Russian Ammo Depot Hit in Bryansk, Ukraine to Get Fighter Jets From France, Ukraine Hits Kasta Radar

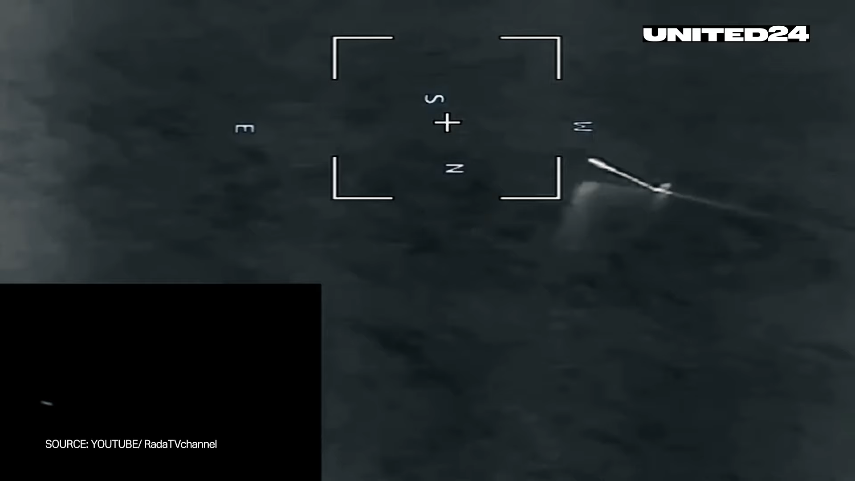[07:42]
The release footage shows a marine drone with a multiple rocket launcher attached, practicing on Russian positions on the Kinburn Spit.